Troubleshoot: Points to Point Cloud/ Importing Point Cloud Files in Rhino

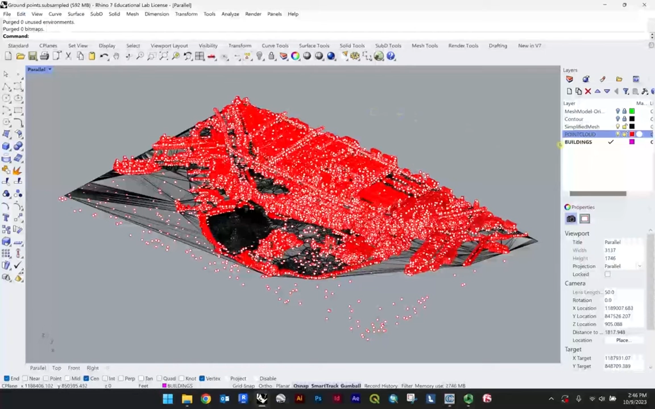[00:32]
for when we imported when I said they were fine they're not there are some additional there's one additional thing we need to click there there is a workaround however if you do have this data already in your computer so here I'm just gonna go ahead and go to this point cloud so this is just picking up on the second tutorial in this series but we had
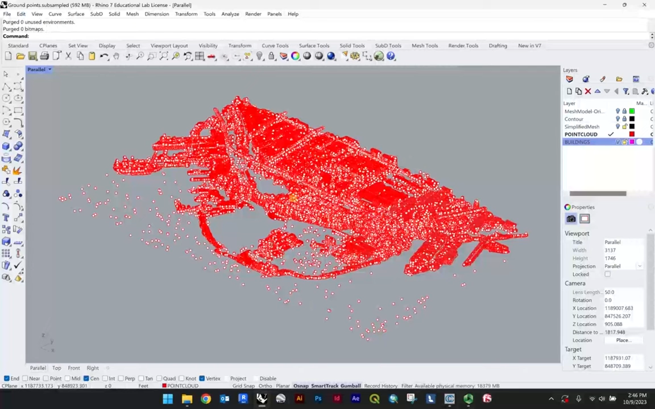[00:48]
opened this file just like this this is this was our off ground points a txt file and right now we have quite a lot of individual points this is not necessarily a sort of point cloud type within the set so as this loads you can see here these are just point sequences so we're looking here at
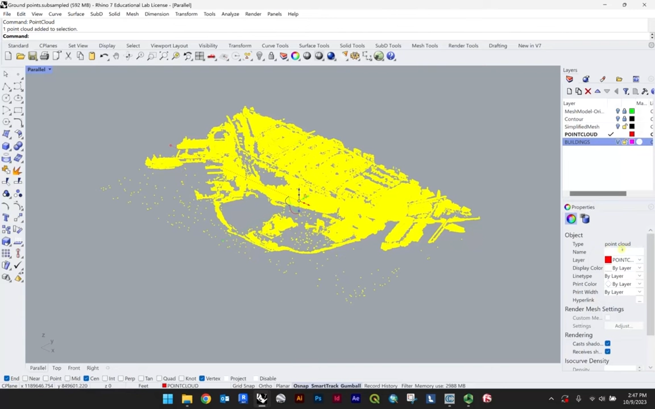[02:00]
you can see the type is a point cloud whereas before we saw that it essentially was counting every point right so over a million points now this is a point cloud type the red perhaps isn't the easiest to see
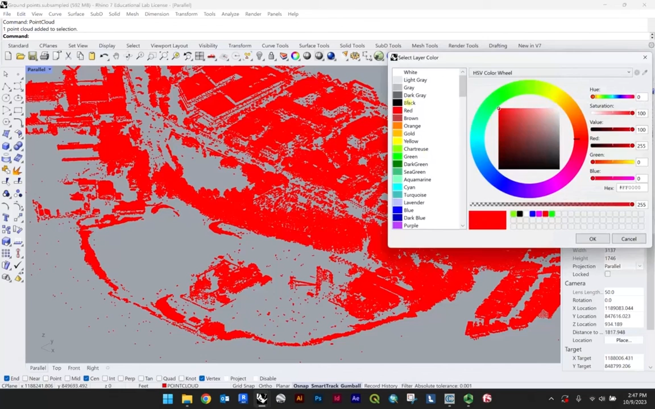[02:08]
so I'll just switch this to black just so we can take a look a look what you'll find immediately is this data set you're able to navigate
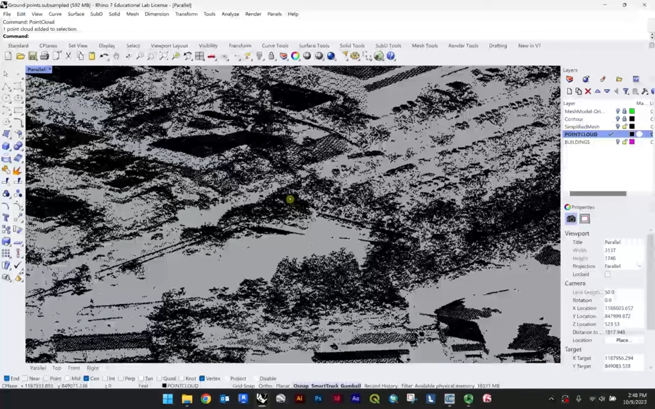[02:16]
this a lot more easily very very light so that's how you fix the importing
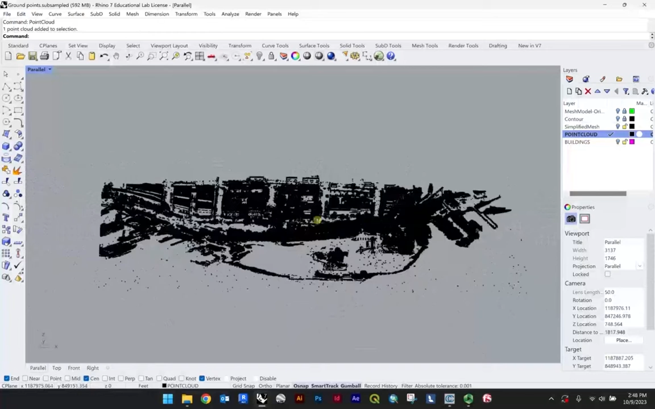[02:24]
issue where that where the issue really comes from and I've mentioned this in a couple tutorials is that some
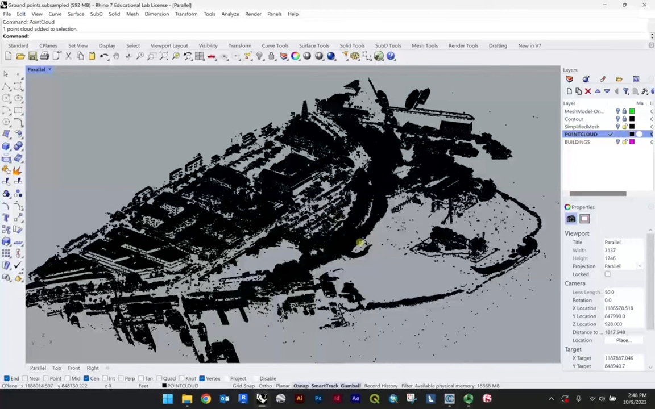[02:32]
of the defaults on on this new rhino license are a little strange compared to what I'm used to so if you're going to import a txt point cloud
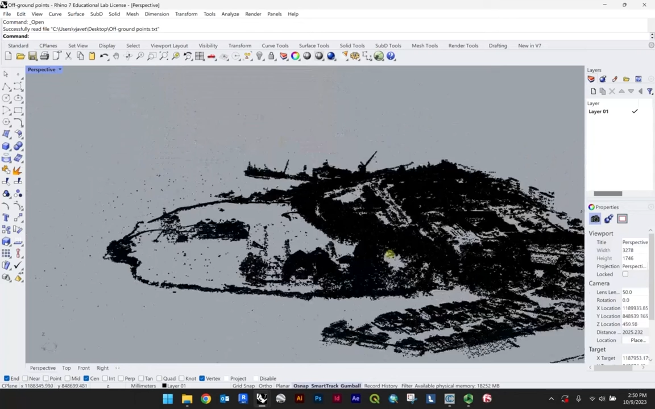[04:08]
you have that same file type this is uh in many ways you know just operates the the same way
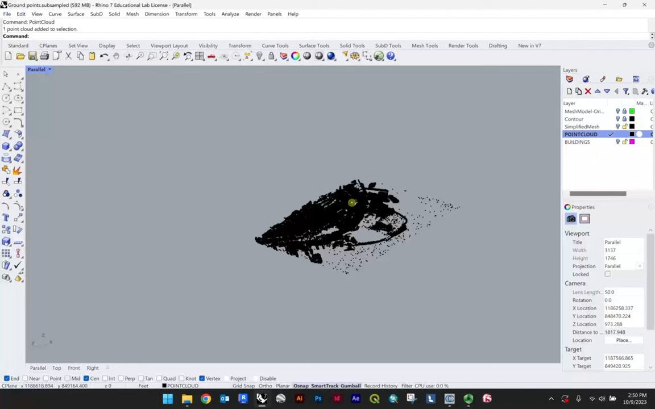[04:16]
in terms of what we did in this other file type where we manually switch those points to point clouds but that's a great way to just make sure to do that you're eliminating one command and
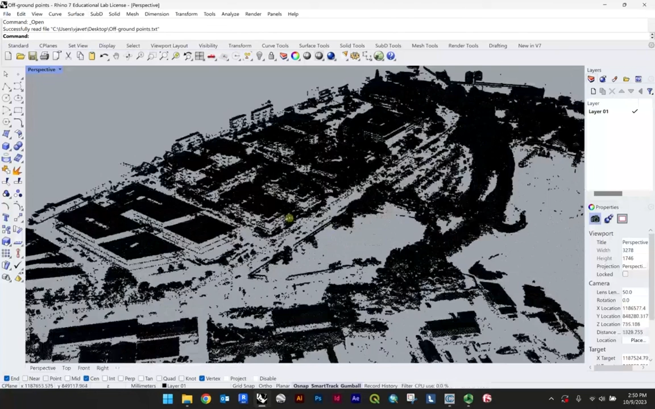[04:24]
that load time will just appear there'll be a bit of a lag for opening a file the very first time and that's that's it and then it'll be far lighter for you